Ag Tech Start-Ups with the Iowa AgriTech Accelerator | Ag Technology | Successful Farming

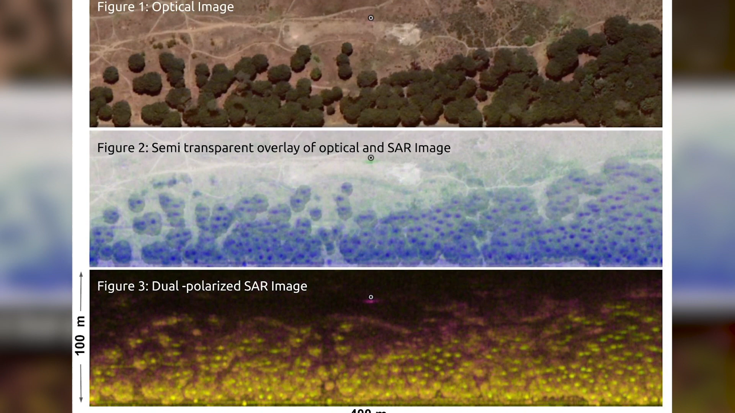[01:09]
the crop through the crop to the ground for example which radar technology can do.